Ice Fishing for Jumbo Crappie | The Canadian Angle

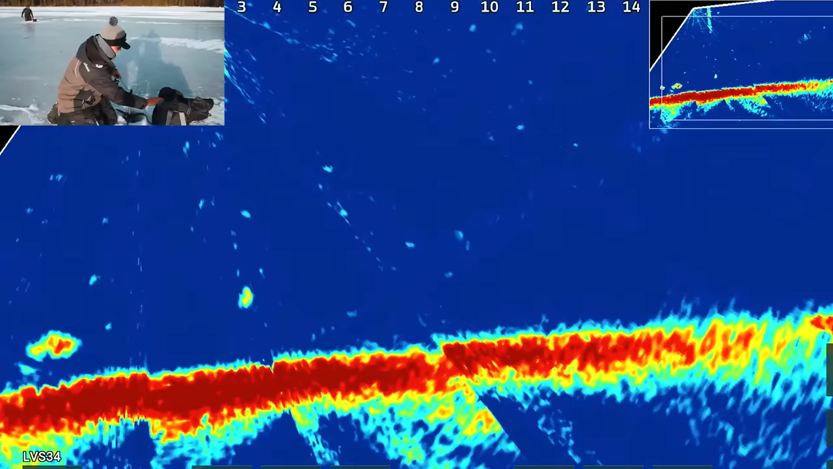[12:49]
Oh boy, that's a big one.
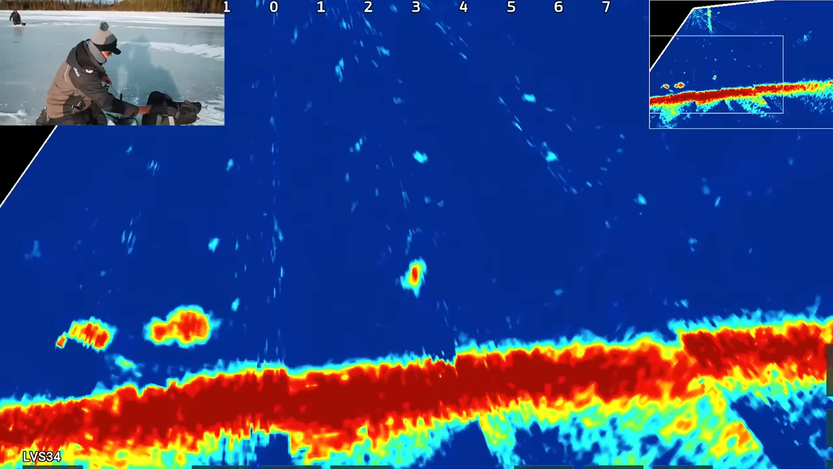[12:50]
Look at it, you can envision the shape of what a big crappie looks like.
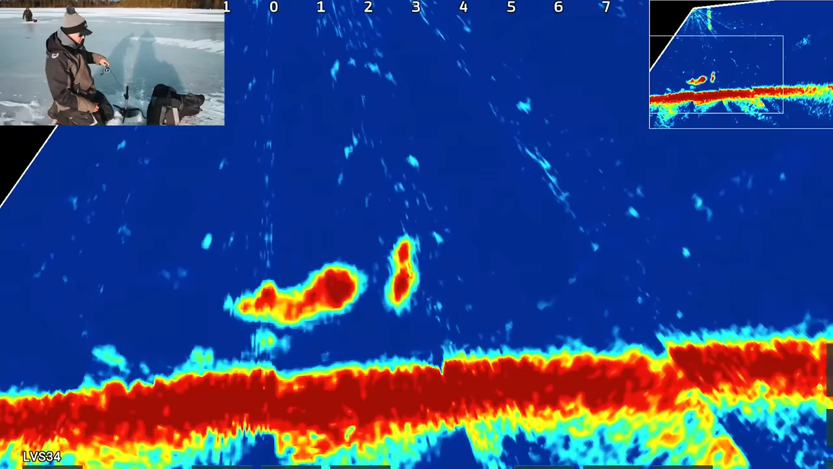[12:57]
I think it's a big one. Oh man. Oh geez.
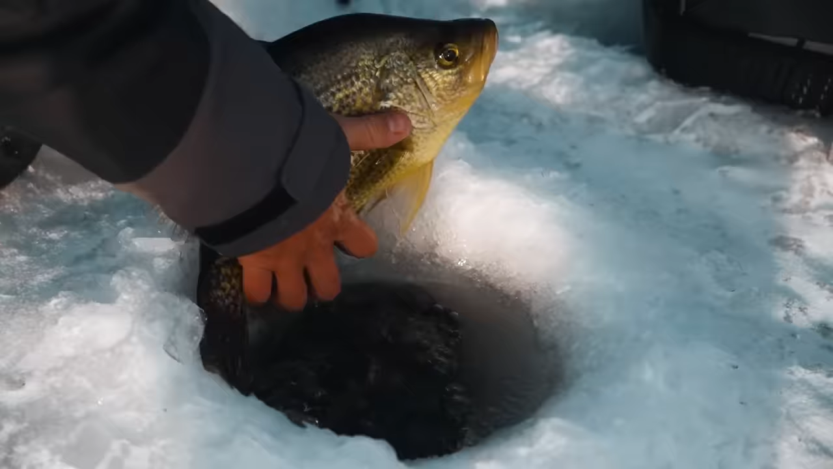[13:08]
Another giant. Look at the humpback. That fish is just wow. We're on him. I'm just gonna put this back as fast as I can.
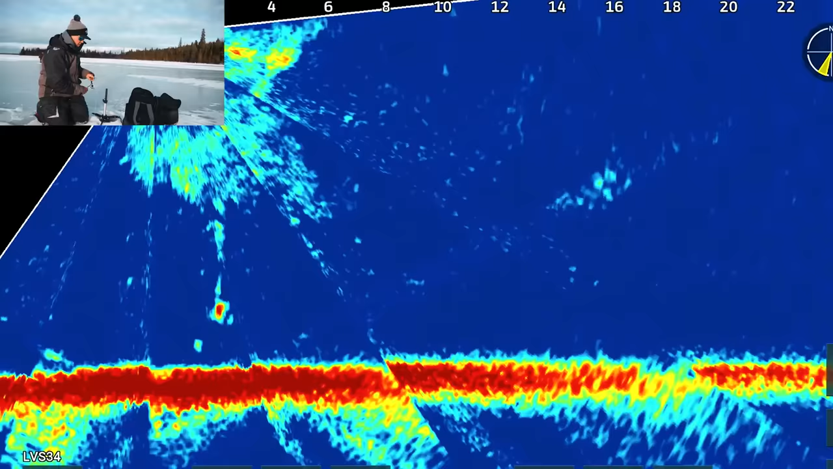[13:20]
There might be another one here. Tough to tell.
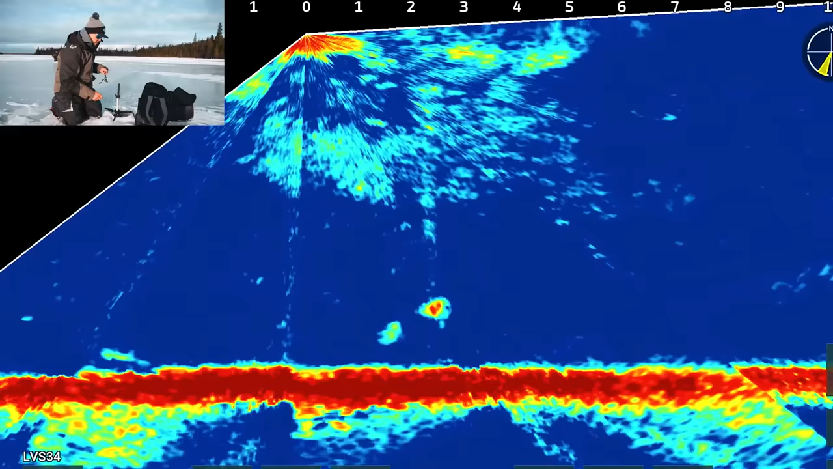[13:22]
Here's one coming. Josh has one coming. I got one right under me. He's about to eat it. Oh come on.
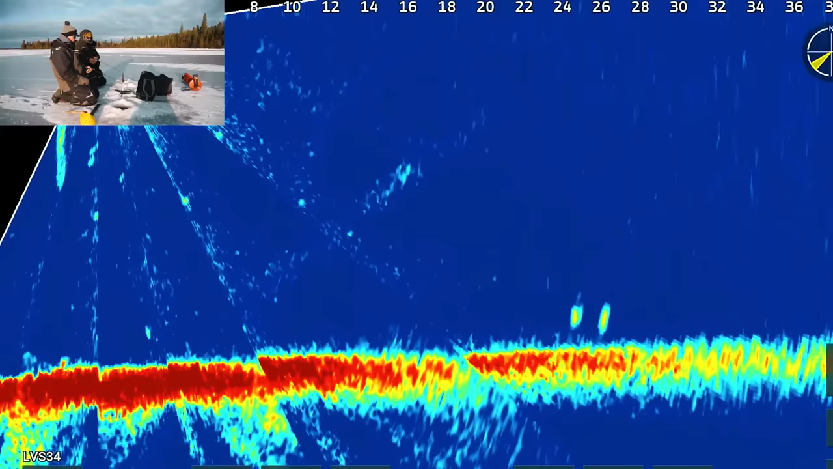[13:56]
Oh boy, those are nice looking. Josh, get ready. Yeah, oh no, two of them, two of them.
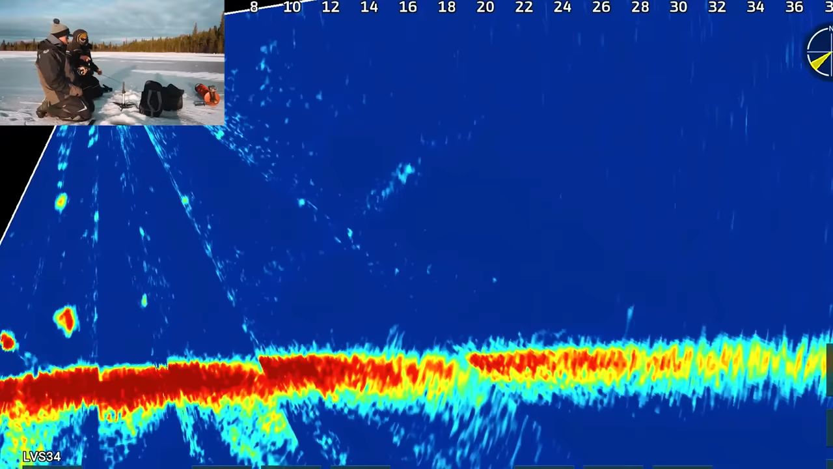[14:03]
No, you're good, you'll get one. Ooh, got him. I lost him. Lost him.
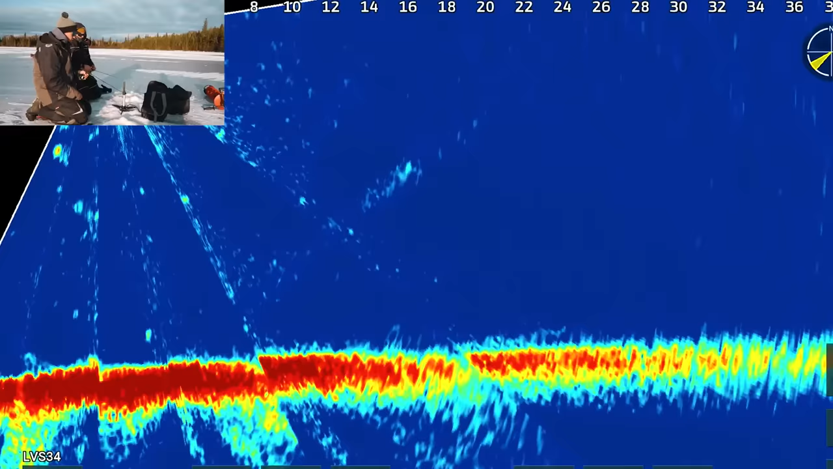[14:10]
Shoot. Look at him swim down. You're gonna get him. He's coming. Oh, no. We screwed both of them up. They're both big. Maybe I'll get another chance. He's coming back.
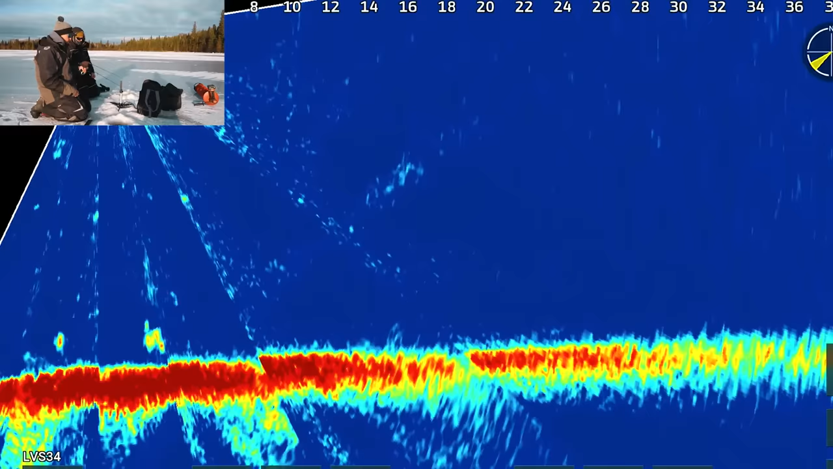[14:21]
Okay, his nose. Oh, no. Twice. I do not deserve another chance at this fish.
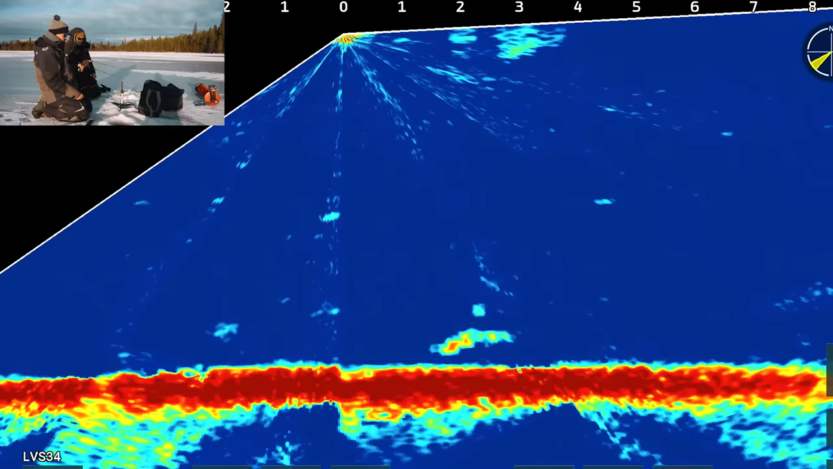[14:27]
Still there. He's coming for you. Bring it home, Josh. Bring it home. Yes. I let him, it looks so big.
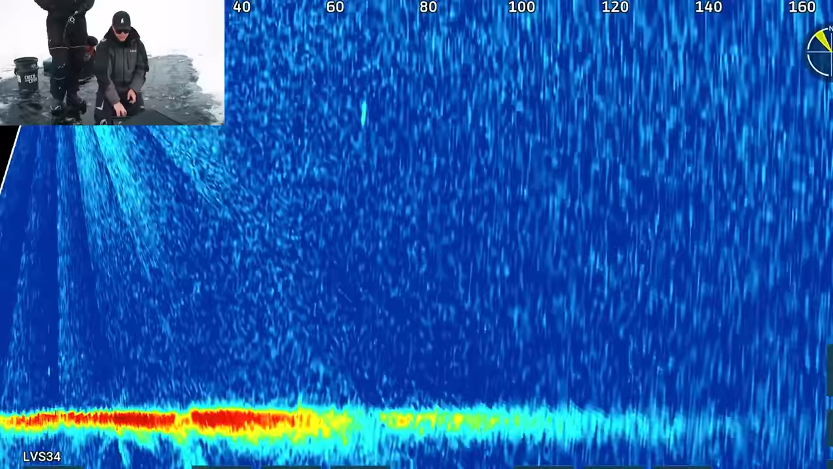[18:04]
So there's like one or two there. There's something high too, but. So 70, 80 feet behind me, let's just do a little more looking.
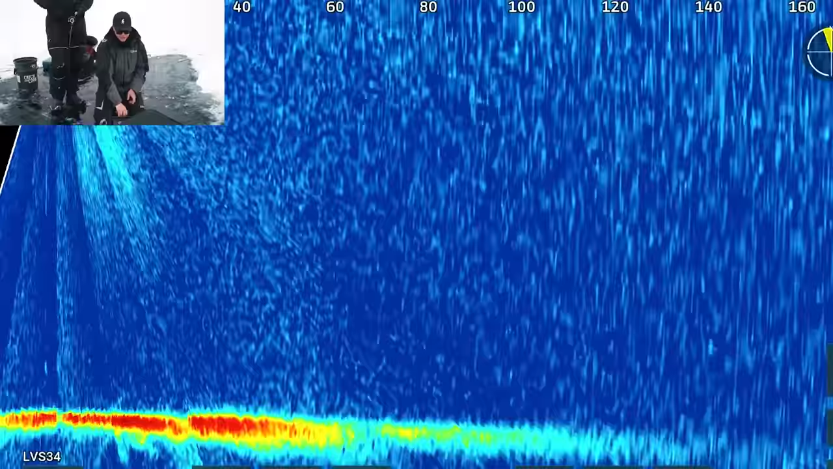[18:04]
Oh, there's the pod. Yeah, yeah, yeah.